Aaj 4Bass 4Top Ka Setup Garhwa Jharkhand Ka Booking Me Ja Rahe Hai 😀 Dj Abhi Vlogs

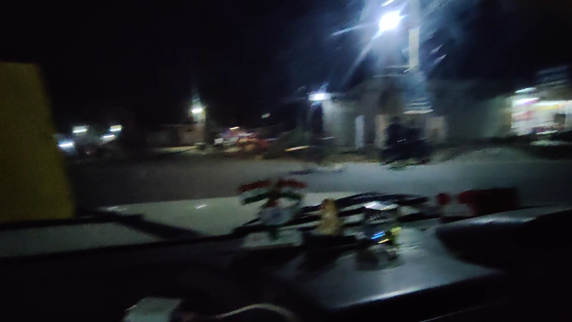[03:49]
कर साथ संव निकल चुके में रास्ता में गडंवा के लिए हमार में रस्ता हो गया है
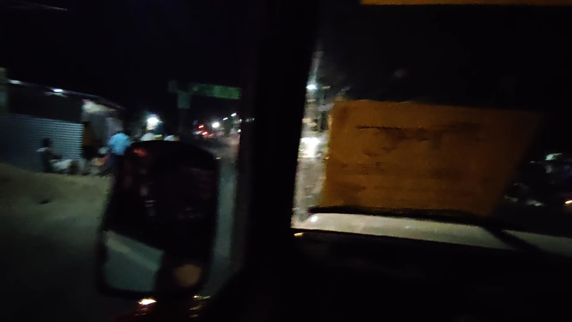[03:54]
हमारे में ताहरे रास्ता कि अ उधिनकल
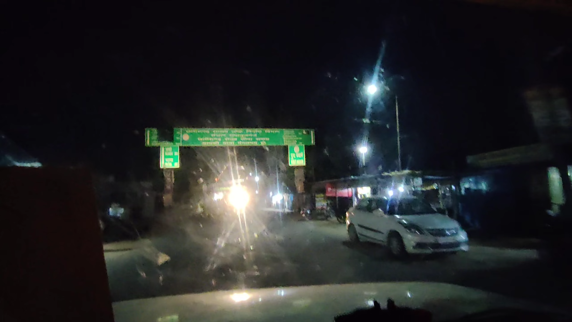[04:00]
है हैaro a कि मजिअ के लिए तरह फे ले आए यह देख सकते हो,
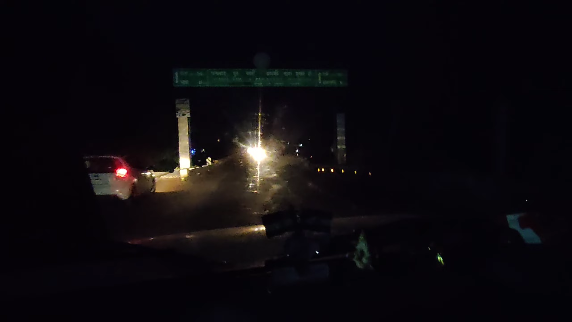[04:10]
यह जागन का पूल है, और इधर मंदीर है, इस साइड मंदीर है, और आगे पूल है,
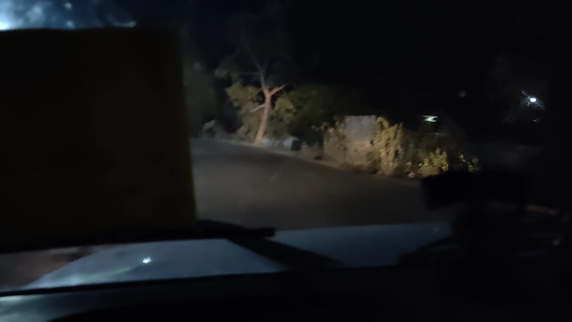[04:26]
यह है गदर माना का पेट्रोल तंकी,
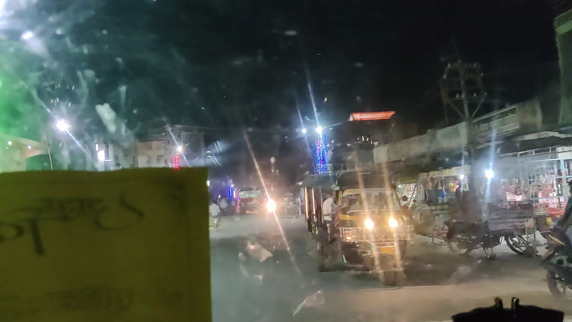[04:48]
है, हम पहुचने वाले हैं गढ़वा, एक दो किलियो मेंटर पहुच जाएंगे गढ़वा, हम,
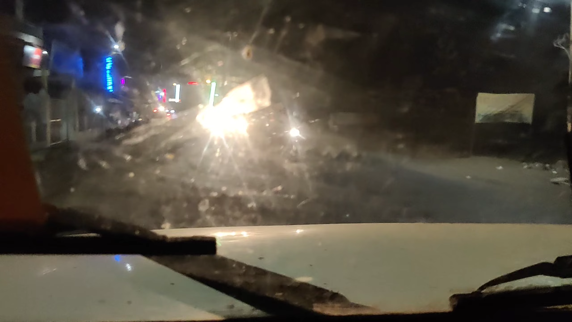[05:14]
और आगे हैंगे, वाले है, मेंटर मदीर यहां है, जा बाले हूँ rę सकते हैसे पोस्त Пण, जान रहे lot!